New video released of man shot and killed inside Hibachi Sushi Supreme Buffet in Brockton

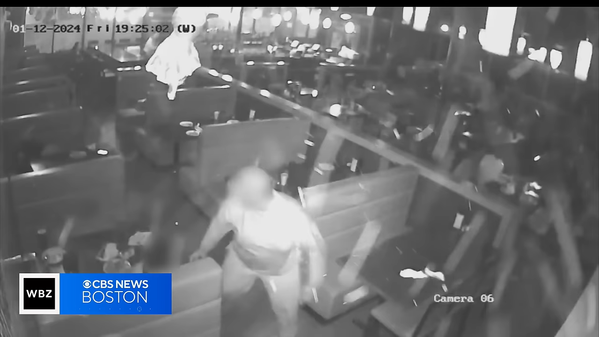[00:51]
The gunman disappears behind a blast blocking the camera's view while buffet guests scramble to safety. That child still alone. That's terrible.